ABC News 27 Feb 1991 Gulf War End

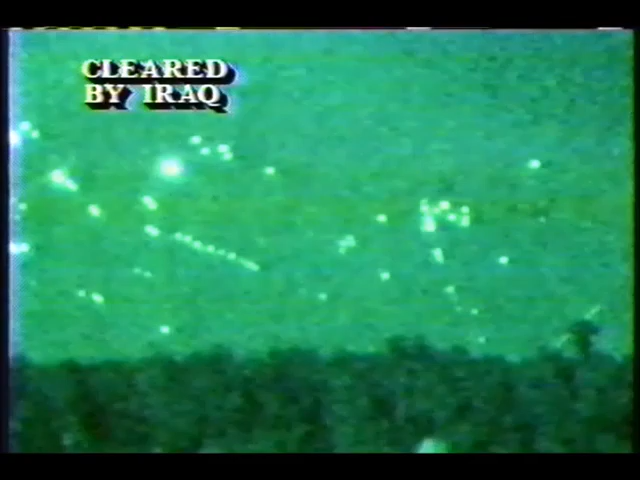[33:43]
Earlier hopes here in Baghdad for a ceasefire ended just after sunset in a ferocious Allied air raid which shook buildings across the capital.